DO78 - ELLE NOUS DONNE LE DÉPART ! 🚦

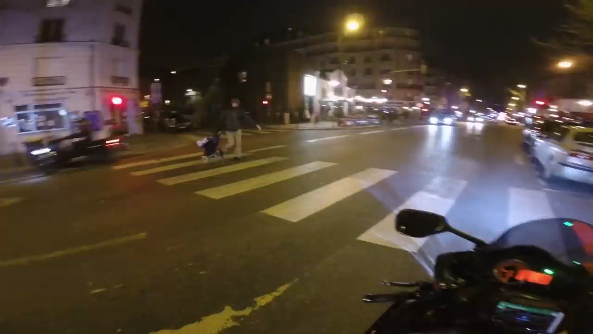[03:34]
Ah mon gars, il avait un de ses looks.
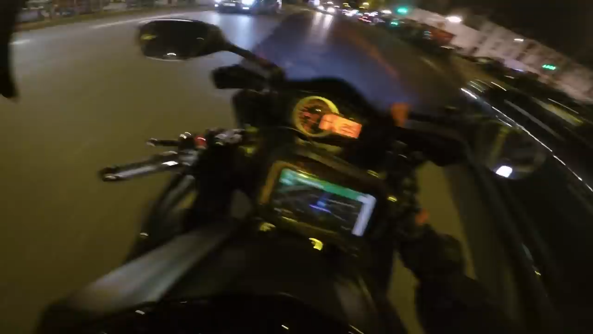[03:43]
Ah, petit contrôle de police, qu'est-ce qui se passe?
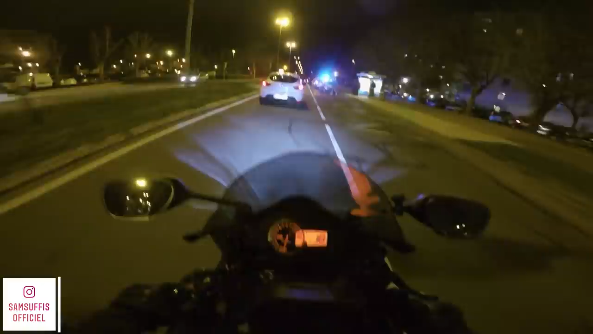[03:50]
Oh, ou alors ça a cartonné.
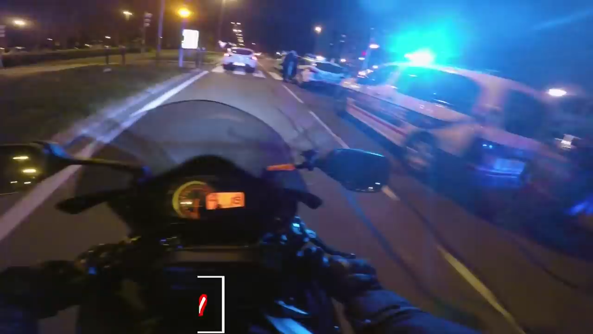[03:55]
Ouais.
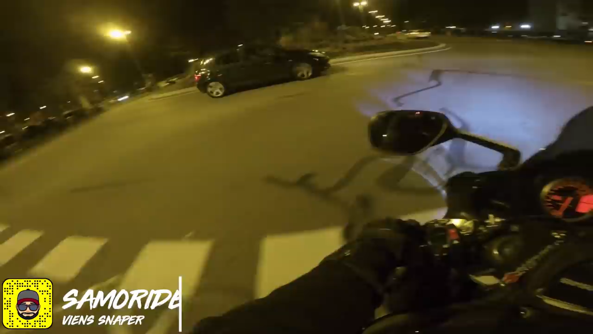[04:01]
Et le clignotant, est-ce que c'est pour les chauves peut-être? Ouais, je sais pas ce qui se passait, mais en tout cas, ça va l'air d'être chelou.
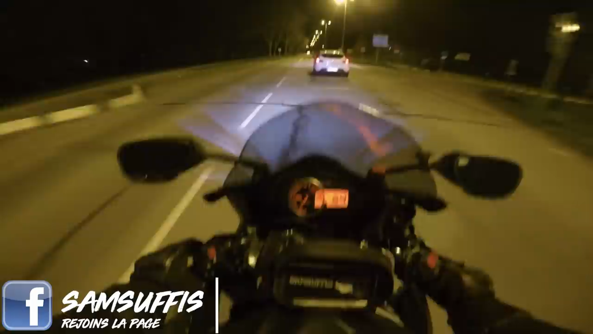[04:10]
Trois bagnoles de flics pour une bagnole. Ça va l'air de puer un peu du cul quand même.